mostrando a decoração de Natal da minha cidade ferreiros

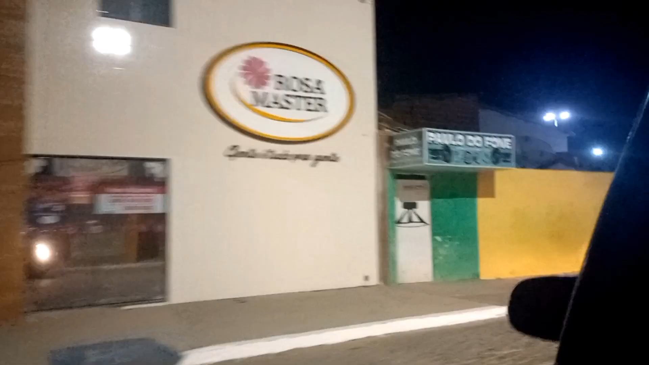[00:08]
Agora, pessoal, vamos passar aqui na praça, passar devagarinho pra você ver que tá aí, ó.